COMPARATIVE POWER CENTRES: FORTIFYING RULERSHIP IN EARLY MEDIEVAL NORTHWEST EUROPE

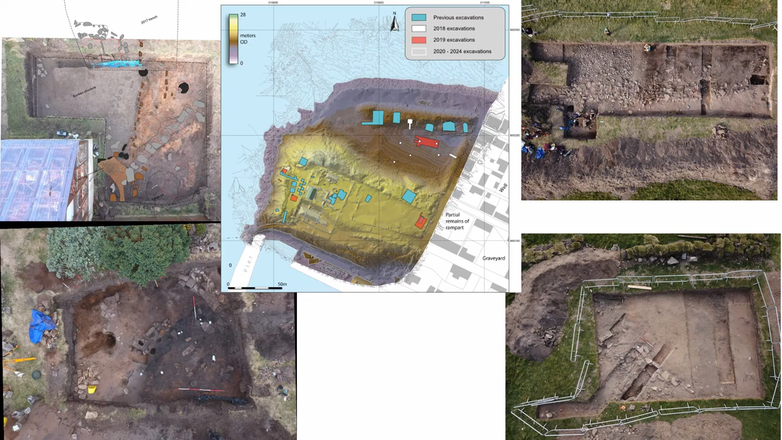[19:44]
And in terms of, you know, the embarrassment of riches, we've kind of got the opposite here. Wherever we put trench in on this site, we're finding building plans, structures, sunken buildings, buildings being constructed from the 7th century through to the 10th century. And again, getting a very good chronology for that.